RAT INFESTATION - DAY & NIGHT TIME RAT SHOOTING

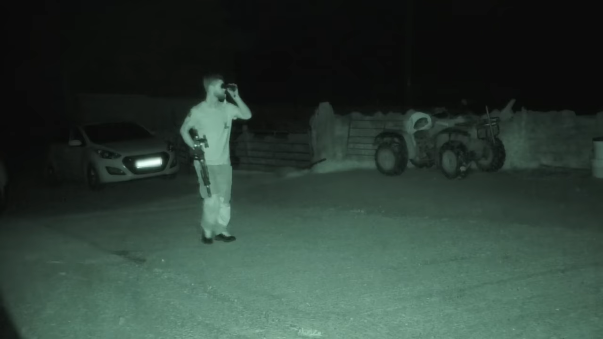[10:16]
just having a little wee scan with a thermal.
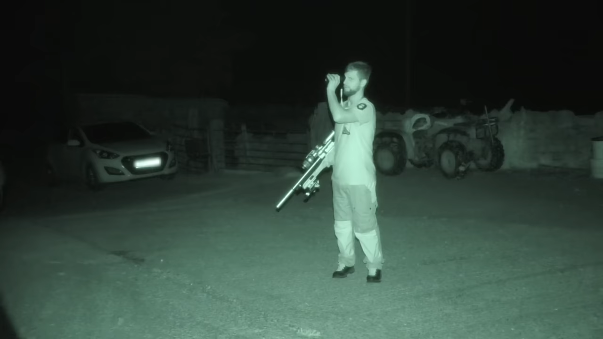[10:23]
Still plenty more to go at, and we've still got a decent bag at this very moment.
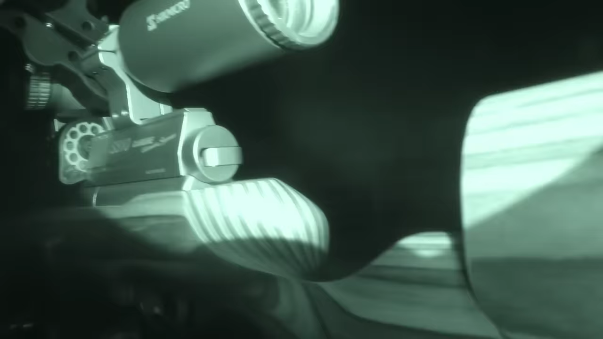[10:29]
And just to tell you about what torch I'm using tonight, this is the CYANSKY K3i9. It's a close to mid-range IR torch, and it's pretty much very well suited for this type of shooting.